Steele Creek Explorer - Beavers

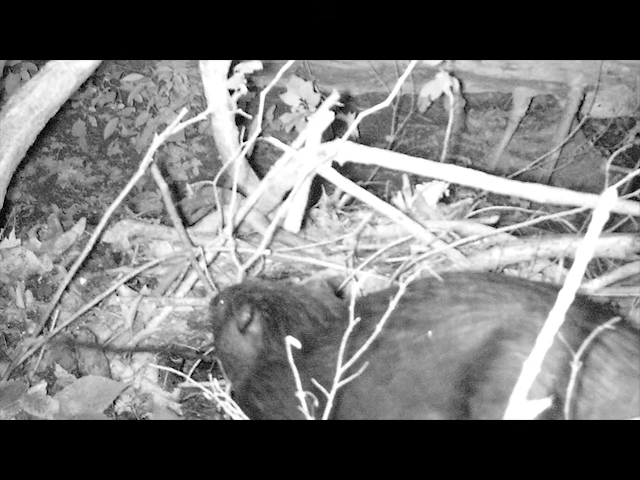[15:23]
Just as we expected, we got a handful of beaver activity, even when they're not actively building a new lodge. They're still walking around the outside of the lodge at night. You can see them repairing maybe some damage that occurred. Shoot. I hate to say it. Maybe they're repairing the spots where I stepped and walked on it yesterday. Who knows? But you can see this is taken with our trail camera we use here at the park. It's got an infrared flash. So the flash is invisible to the animals, makes everything look black and white or looks sort of washed out in places.